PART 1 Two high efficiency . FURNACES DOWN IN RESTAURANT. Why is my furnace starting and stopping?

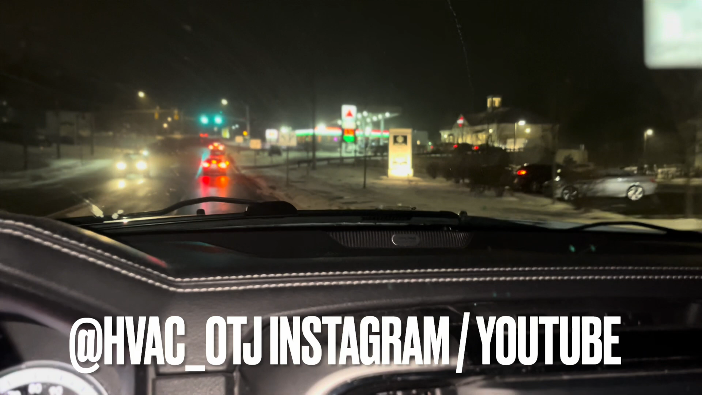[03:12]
This is going to be a good job, I think, because it's 75. This is Newtown, Connecticut. Yo, Wheels Gas Station is owned by Global now. You get a barcode from them. They're cheap gas already. You get 50 cents off of every gallon, up to 20 gallons. I did it twice already.